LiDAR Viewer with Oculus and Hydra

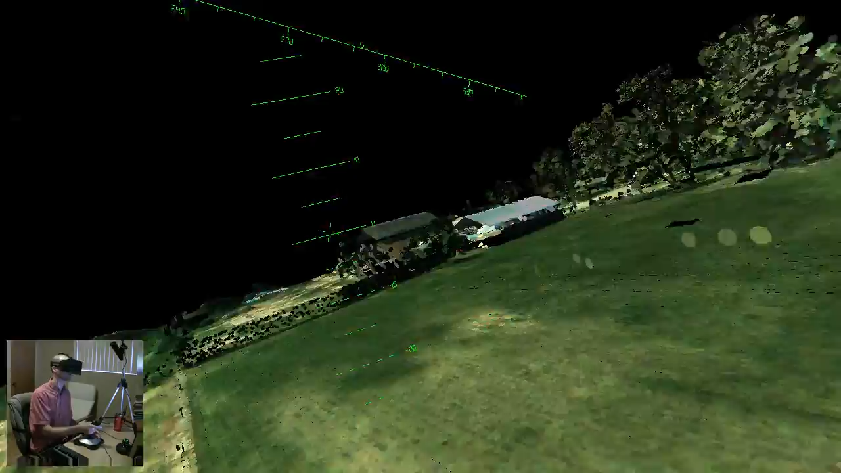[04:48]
So you can see I can go all the way there, back to where I was, to the yard here with the plane. So this is actually, whoa, I'm getting a little bit dizzy here. This is quite intense.
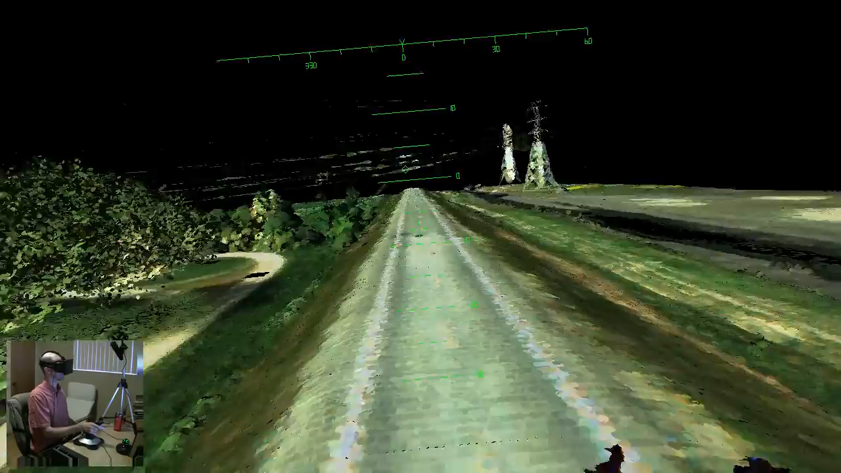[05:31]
and I can, let's say, start flying up, and then I can just, you know, tilt forward, and then automatically start flying in the direction. The little diamond on the hull, that is the flight path indicator, shows me exactly where I'm going. So right now I'm kind of rising, I want to go underneath those power lines here. And let's see, pick up from speed, go underneath the power lines. I'm not very good at flying this thing, I have to admit, but it's sort of fun to do. Oops, I just crashed into the ground, well, that is not, as I said, I'm not really very good at it. I need to keep an eye on the flight path indicator, let's see.
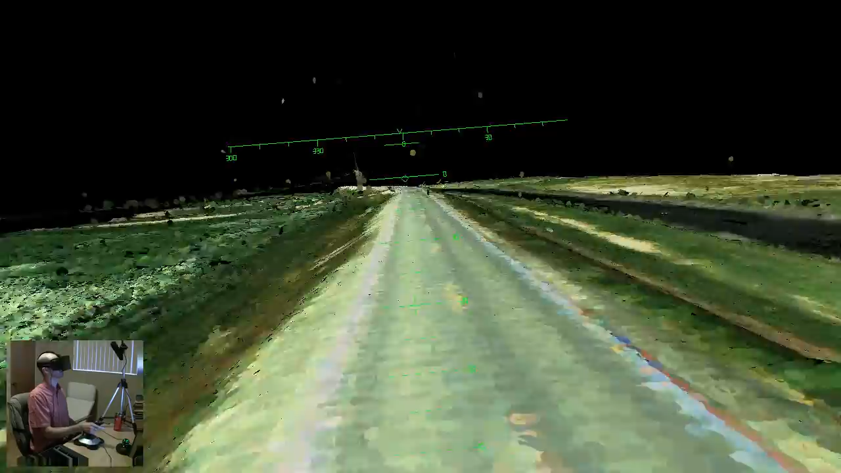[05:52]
Keep it lever, there we go. Speed up a little bit, make a nice turn here. Now the flight path indicator goes from the left to the right. It's just, again, this is more of a joke, I'm not really considering there's a serious navigation to it, but it's quite fun to do it, I have to say. And yes, I'm definitely feeling flying around here. I feel that in my stomach. So that's pretty cool. Okay, let's do a quick stop.
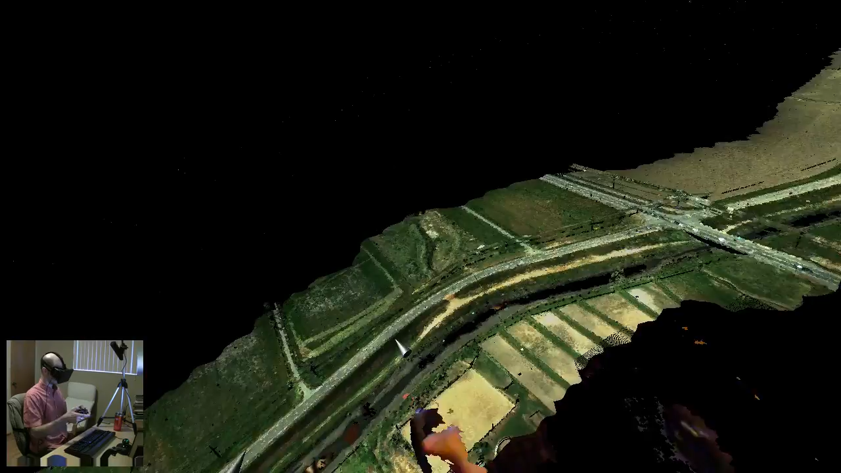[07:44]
All right, so if you don't care about the scale, then it turns out there is an even quicker way to get around than flying. And the thing is that one interesting way of moving around from the environment is just this combination of scaling and moving.
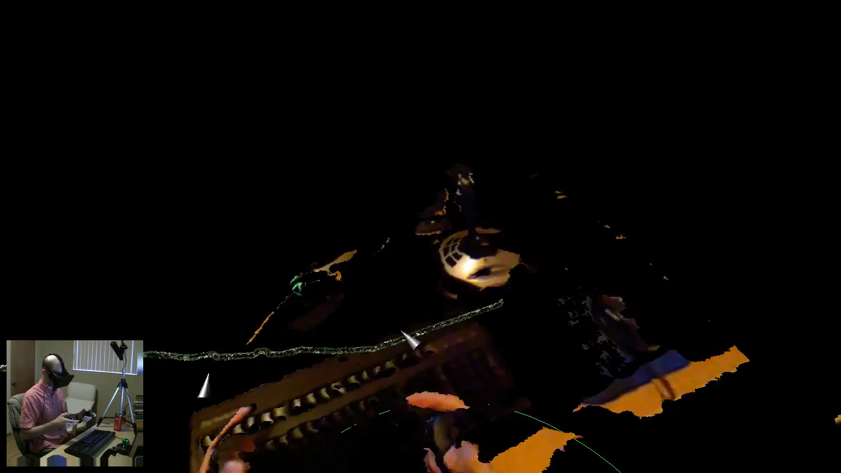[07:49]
I want to show you something. I'm going to put myself here at the very end of this scan, which is, I think I said, about 11 kilometers long, so it's pretty big.
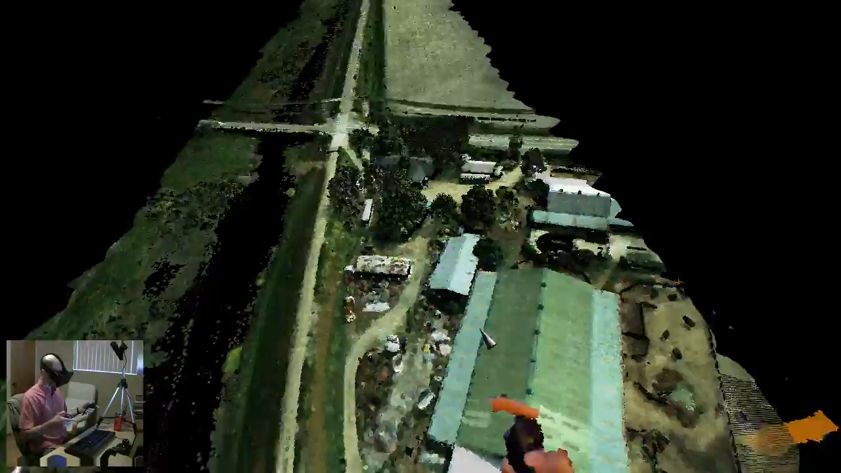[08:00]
And then I'm going to really zoom in here. And so now, say, I want to, let me turn off the 3D video.
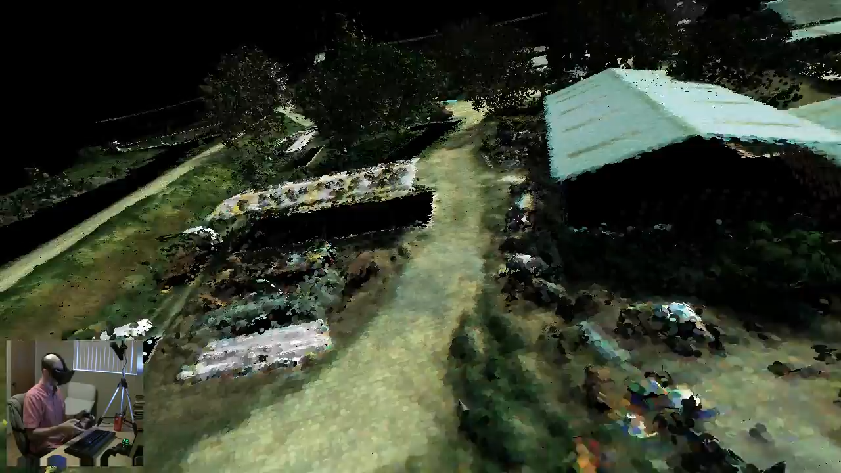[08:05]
And now I want to go all the way to the other side. So, of course, yes, I could fly there, but that's going to take me, like, a couple of minutes.
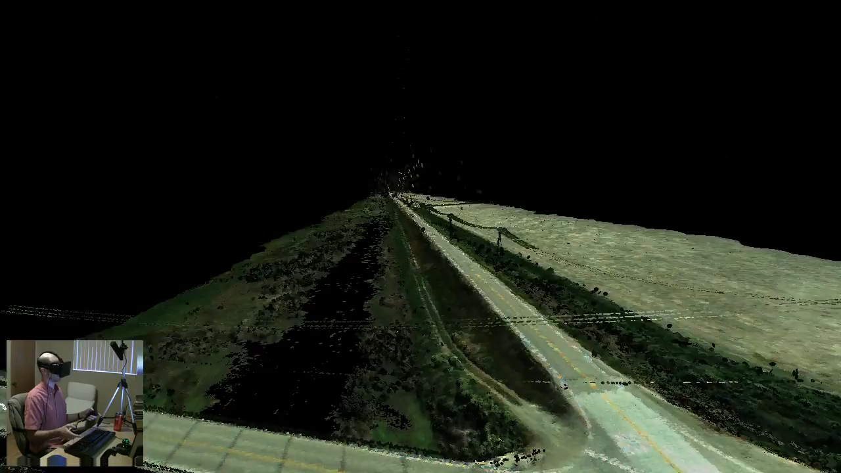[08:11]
So, it turns out the quickest way of doing this is just to zoom all the way out.
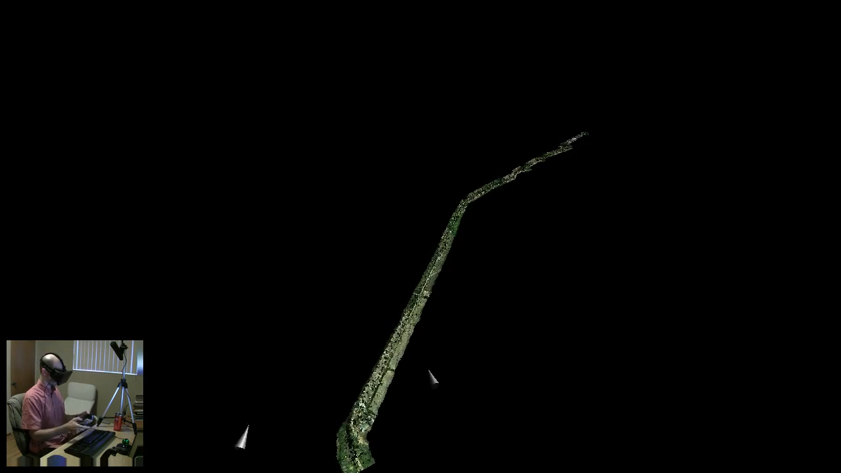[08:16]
And because zooming always works around the point that you touch, I can now just touch the point over there. And then I zoom all the way in again.
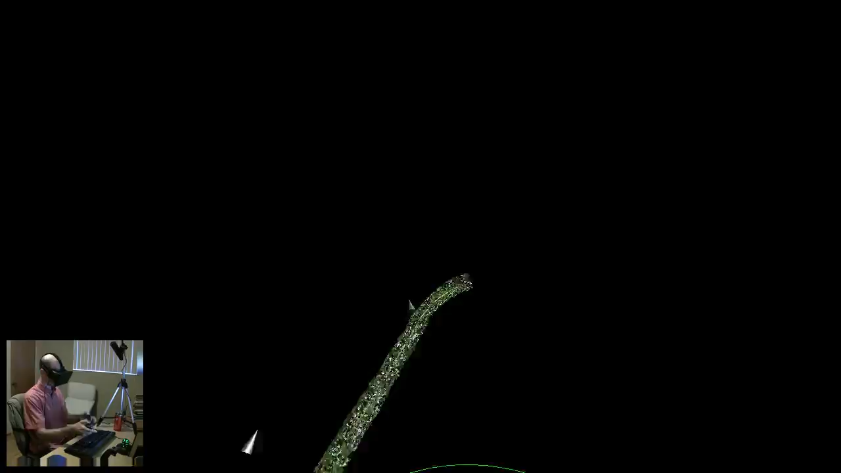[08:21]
And you notice how I'm suddenly, extremely quickly, on the other side,
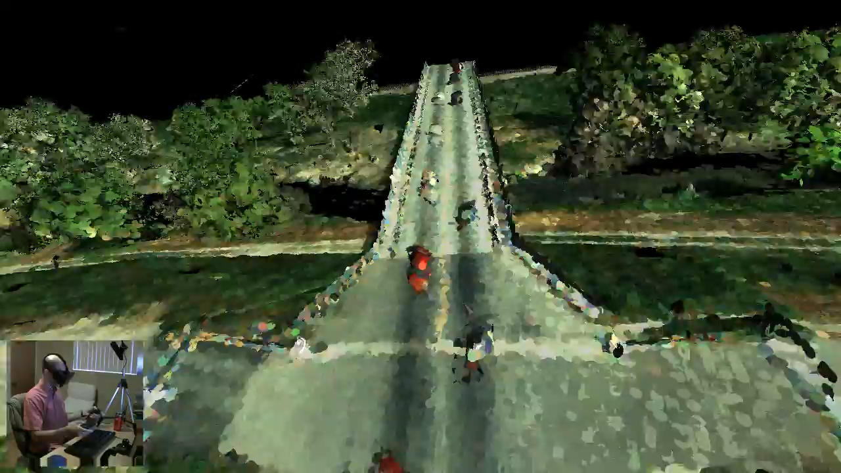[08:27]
where there's, hey, there's a bit of traffic going over the bridge here. That's funny.
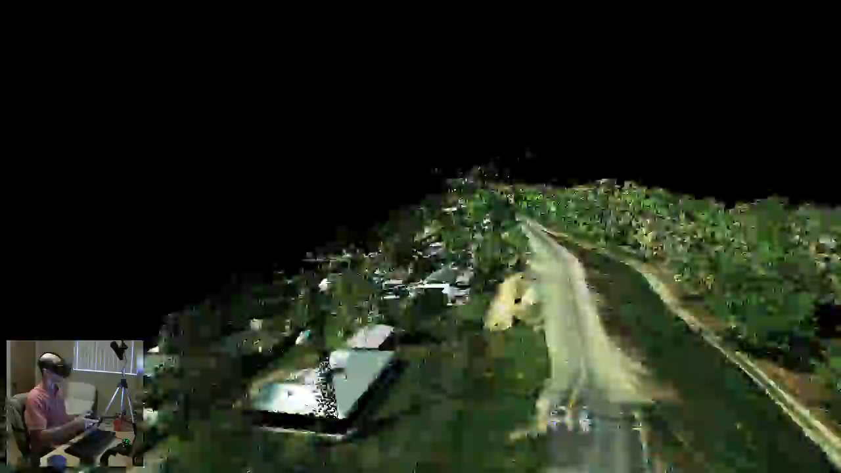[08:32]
This here is just some random neighborhood that was scanned. Hey, look, there's a pickup truck right there.
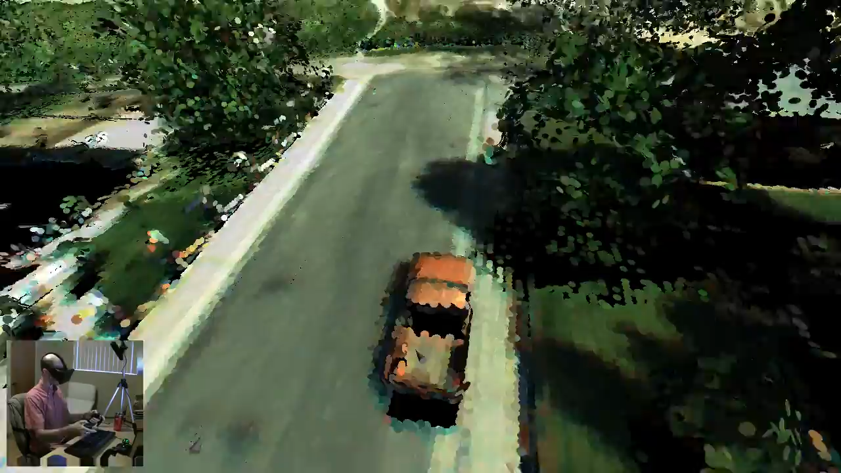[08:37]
So, this combination of scaling and grabbing to go very quickly from one point to the other, almost warp yourself from one point to the other, that is something that was not intended when we developed these tools. It was just emergent behavior.
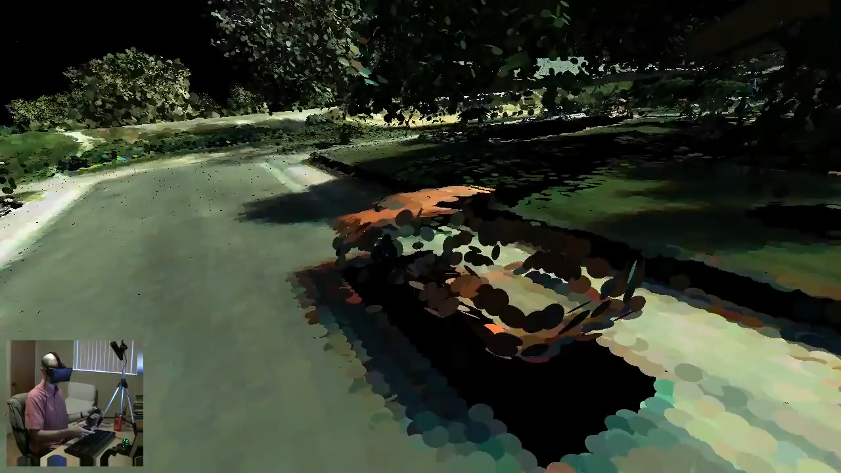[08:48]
People realized they had that way of doing it. And that is probably the quickest way that we found, no, back at one-to-one scale, the quickest way that we found to move through a large environment.
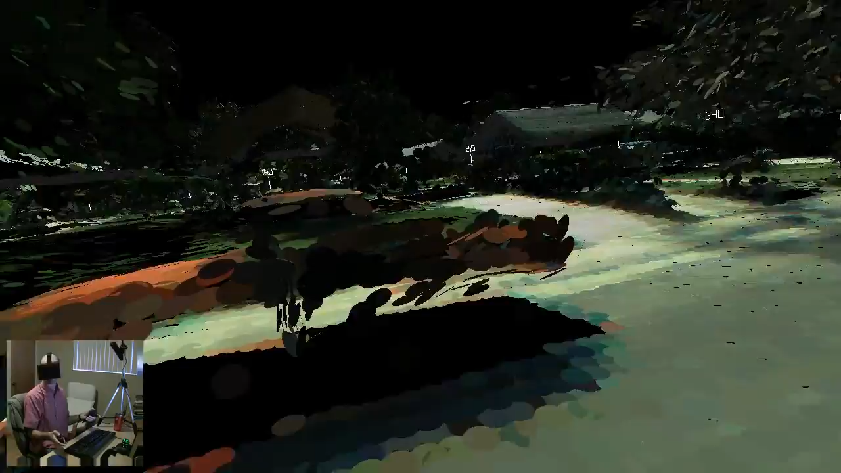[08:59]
But, again, you sacrifice the constancy of scale, which some people might consider a problem.
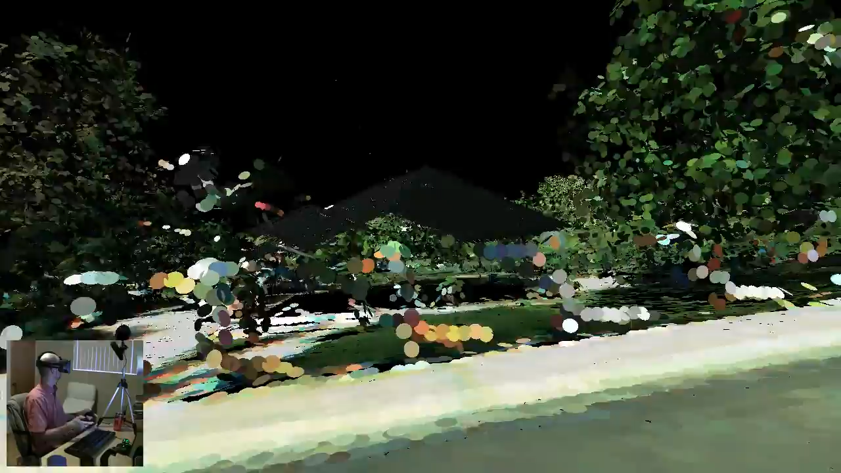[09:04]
Most of our users don't. They actually find that it's a big feature of the software that they can change scale rapidly and arbitrarily.